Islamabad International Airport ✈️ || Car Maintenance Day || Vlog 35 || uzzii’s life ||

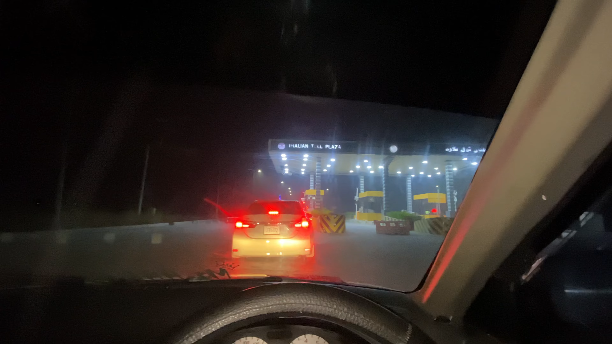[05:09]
और फाइनली हम मोटरवे से उतरा, ये रहा एयरपोर्ट। अब हम जाएंगे, एक गाड़ी आगे, दो आगे, तीन आगे, एक पीछे, टोटल पांच, पिछली भी आगे साथ।